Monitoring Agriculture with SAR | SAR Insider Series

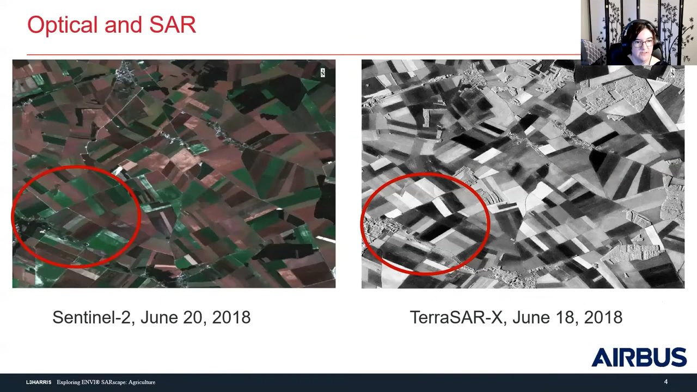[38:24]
There we go. This was the full image. Oh, okay. Okay. Yeah. I made a smaller one that held the pretty colors in it, but you can actually see like the river is red.